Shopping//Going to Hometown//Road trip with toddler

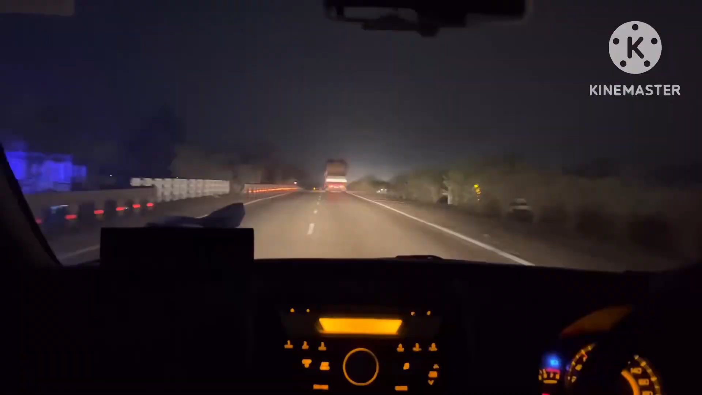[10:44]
पूरा रात हो गया है हमारा टार्केट था कि हम लोग साथ बचे तक पहुंच जाएंगे थोड़ा लेट हो गया और भी हापेन
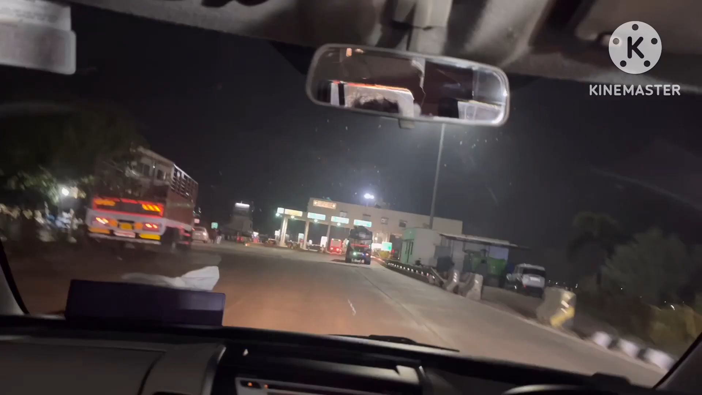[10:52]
आवर है और यह लास्ट टोल है उसके बाद हापेन आवर देन एनेज से फिर घर जाने के लिए वह भी पंद्राबीस मिनिट लग जाएगा